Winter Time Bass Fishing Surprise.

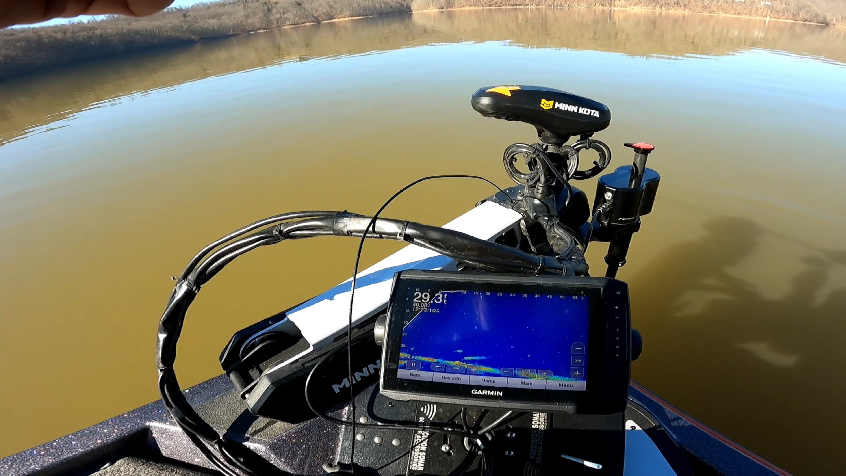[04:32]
There it is. Whatever that is, holy cow, is that big. There he is. There it is. See it? Whatever that is.
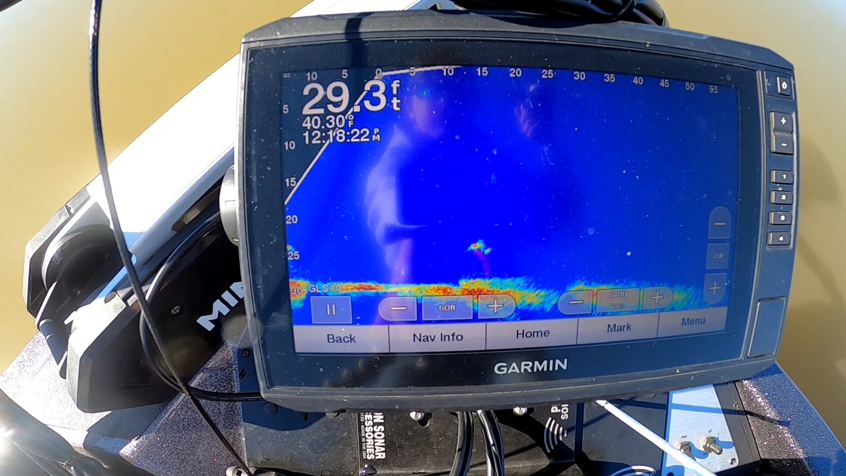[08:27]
On screen: depth 29.3 ft, water 40.30°F
That's the size of that fish on LiveScope coming up.